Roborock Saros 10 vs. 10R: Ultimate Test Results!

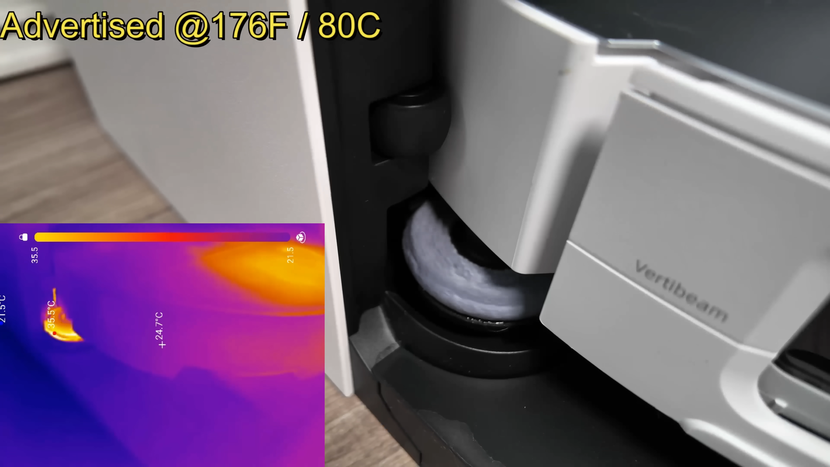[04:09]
On screen: spot 24.7°C
Both docks use hot water to clean the mopping pads,
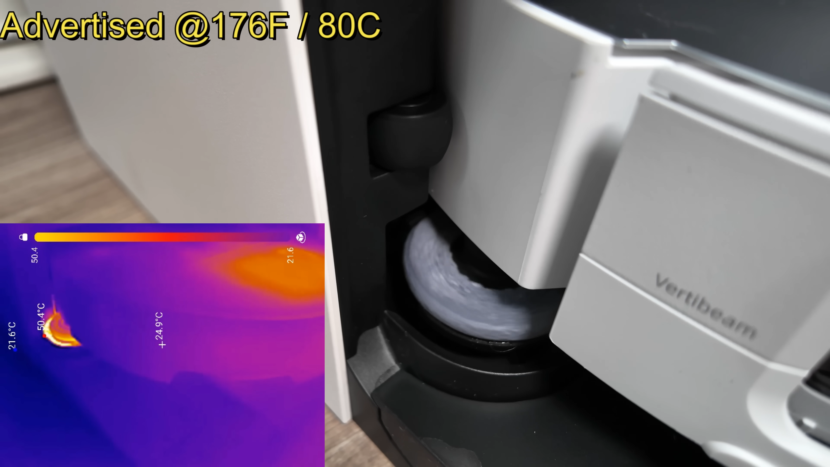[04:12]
On screen: spot 24.9°C, max 50.4°C
so we decided to test Roborock's claim of reaching 176 degrees Fahrenheit, starting with the Seiros 10.
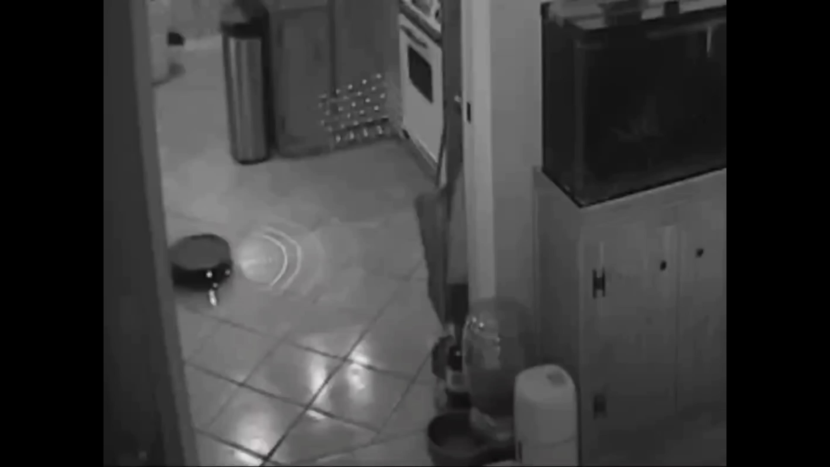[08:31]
That said, Starsight does look quite impressive when viewed through an IR camera.
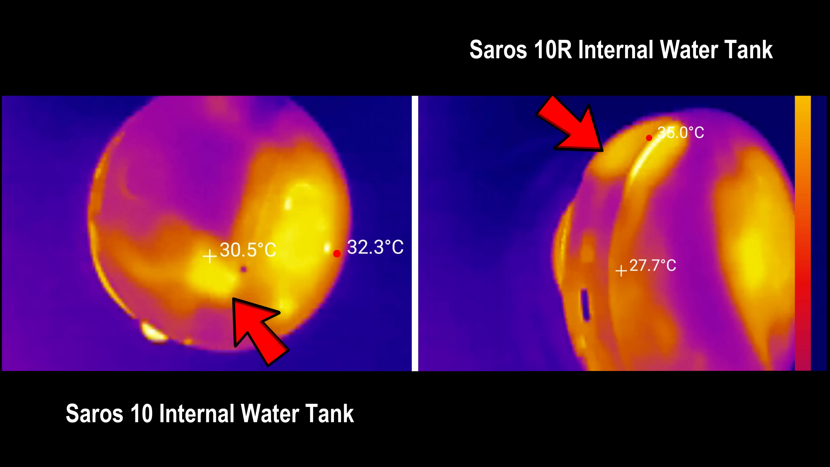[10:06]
Before departing the dock, the tanks were refilled with warm water.